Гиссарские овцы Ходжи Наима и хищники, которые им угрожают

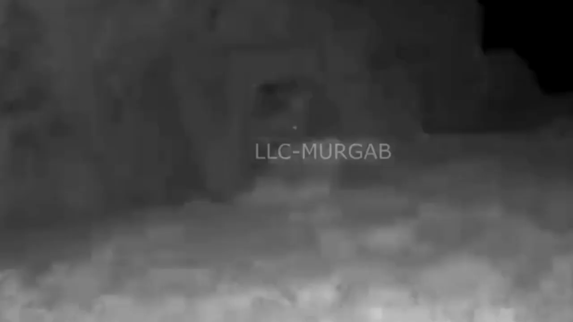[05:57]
Но самый опасный это вот этот вот медведь.
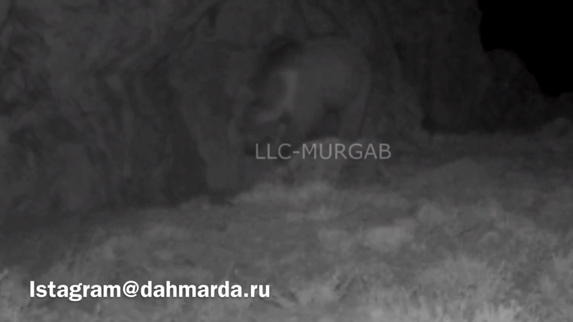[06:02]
Бурый медведь, белокоготный. Он занесен в Красную книгу.
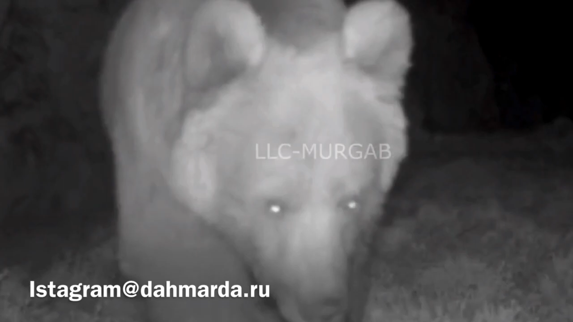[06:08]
Его нельзя отстреливать. Но если он нападает на,
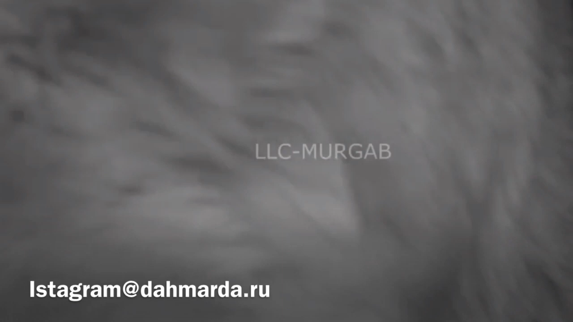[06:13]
как говорится, скот, тогда уже отстрел разрешен.
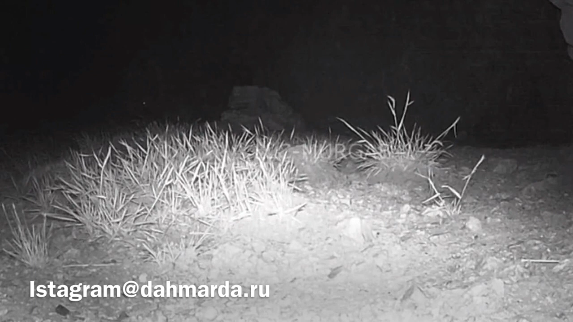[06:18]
Ну вот мы видим, что это такой молодой мишка. Но тем не менее, вот ночная съемка. Вот против этих хищников и противостоят собаки. Для этого они и содержатся. Поэтому чабаны очень ценят своих собак и стараются их никому никогда не отдавать. Потому что вот во время литовок, в то время, когда овцы находятся на высокогоре, часто встречаются вот этими медведями.